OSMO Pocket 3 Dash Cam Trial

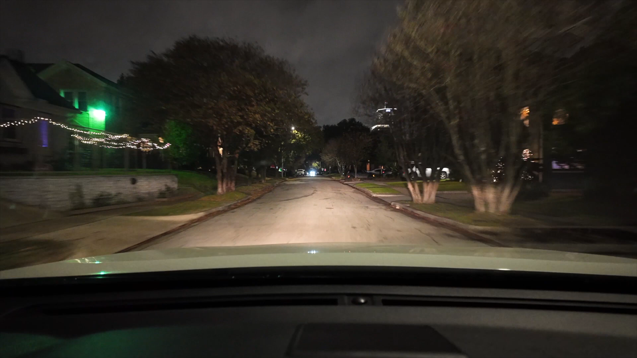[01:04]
So this is what night driving looks with the low light on. And, you know, considering these street lights aren't that great. They're pretty, pretty lame.
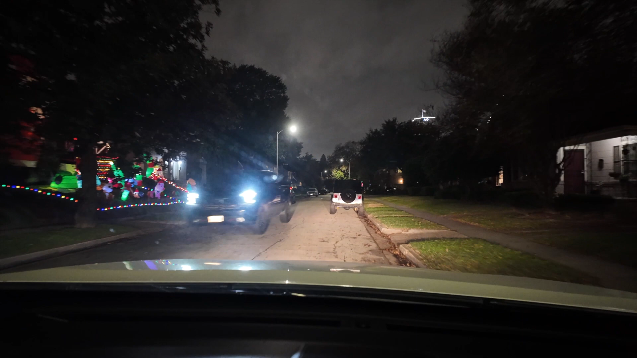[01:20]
It's a truck to pass. But this is the street.
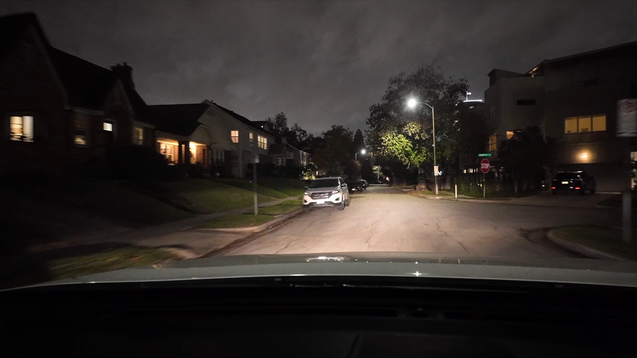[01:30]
It'll be interesting to see what some of the Christmas lights look like. I don't know if you can see them or not. But these are kind of bumpy streets. And I'm stopping and turning. So that should exercise a little bit. And there you can see some Christmas lights.